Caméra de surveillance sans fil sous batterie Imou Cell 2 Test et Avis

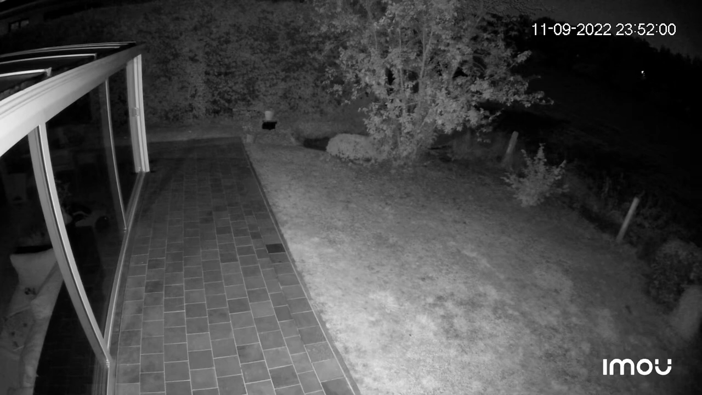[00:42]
Un champ de vision assez large de 110 degrés en horizontal et 61 degrés en vertical. La caméra possède le Wi-Fi 5 GHz. Un compressage vidéo en H265 quand elle filme en 1440p. Et un compressage vidéo quand elle filme en 1080p et 720p. Elle filme en 15 images par seconde.